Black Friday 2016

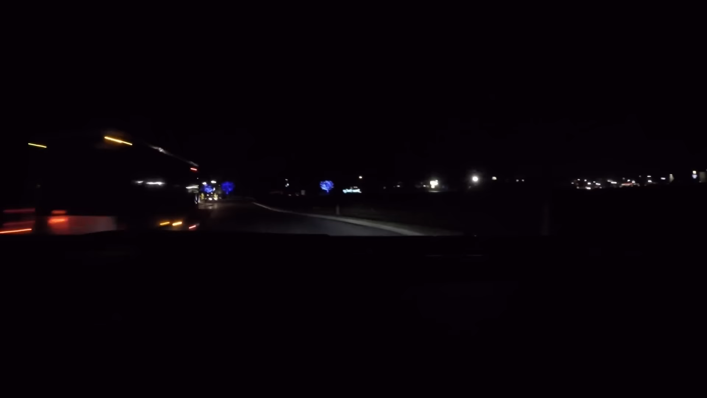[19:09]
so oh there's a cat on the right say the glowing eyes no